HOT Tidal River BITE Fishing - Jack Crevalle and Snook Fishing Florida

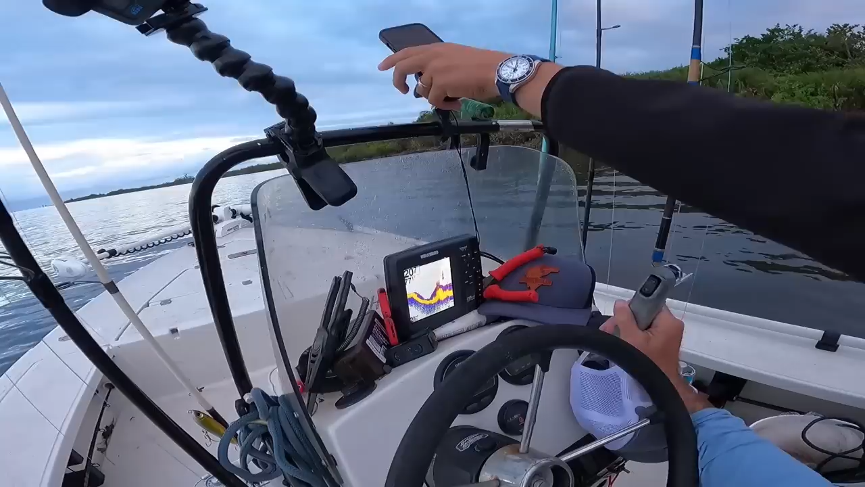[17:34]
Um, so right now they're behind us probably because your transducers on the back right corner or left corner right here, back left corner right here. I would say let's go out a little bit deeper. I'm like ready bro. That's a huge mark. That's all fish. That's all fish right there. Yeah. Oh my gosh. I got to get my sonar.